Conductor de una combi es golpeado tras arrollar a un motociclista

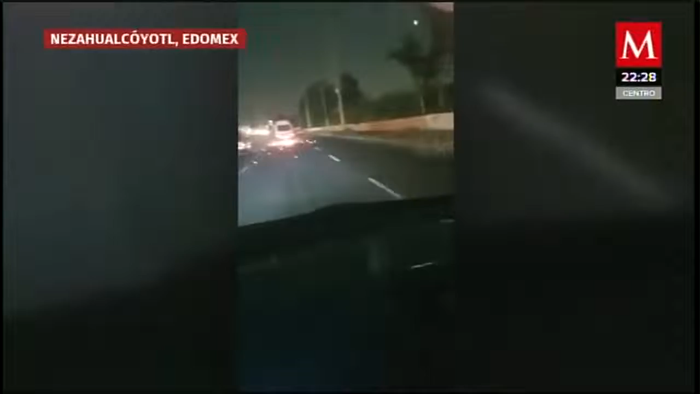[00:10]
En ese momento un par de automovilistas lo siguen intentando darle alcance, lo que lograron cuando la motocicleta empezó a incendiarse. De inmediato varios hombres interceptaron al chofer de la combi y lo comenzaron a golpear.